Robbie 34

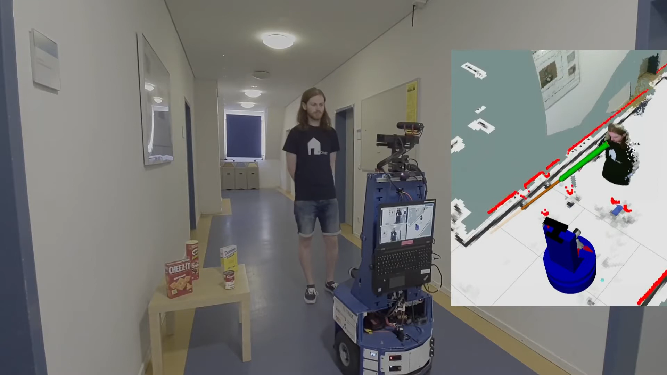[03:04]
Dabei spielt es keine Rolle, ob mir das Objekt bekannt ist oder nicht. Um auch unbekannte Objekte räumlich abgrenzen zu können, wird eine Oberfläche gesucht, auf der das Objekt stehen könnte. Mit Hilfe der Position und Zeigrichtung kann ich anschließend das Objekt auswählen, welches sich am nächsten zu meiner Schätzung befindet.
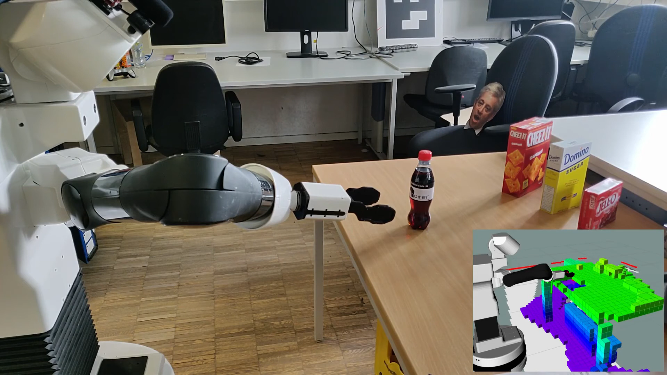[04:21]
Wenn das Objekt gegriffen wurde, wird's dem eigenen internen Roboter-Modell temporär hinzugefügt. Falls ihr euch das nun gefragt habt, das Planen und Ausführen bei mir läuft ganz genau so ab.